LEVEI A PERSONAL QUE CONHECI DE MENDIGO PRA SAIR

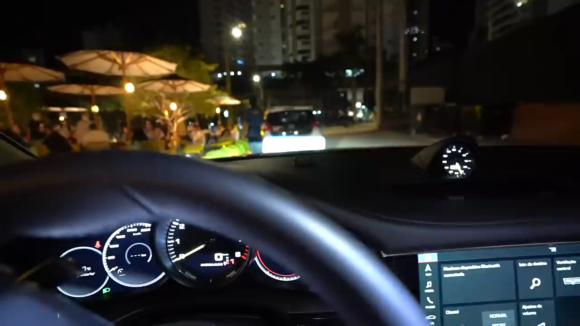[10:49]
Vou tentar estacionar aqui pra comer aqui. Só não sei se pode, porque tá meio lotado aqui. Talvez não possa, mano. Não sei.